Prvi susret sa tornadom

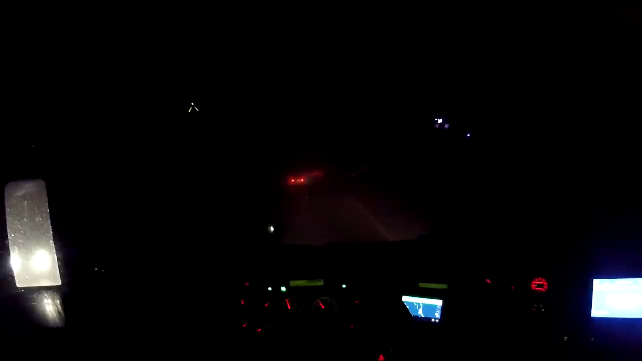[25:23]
ovo je još jedna jako opasna situacija. M klizav put zbog ove kiše. M jaka, jaka, jaka magla. I sada trebam da se snađem u ovoj magli.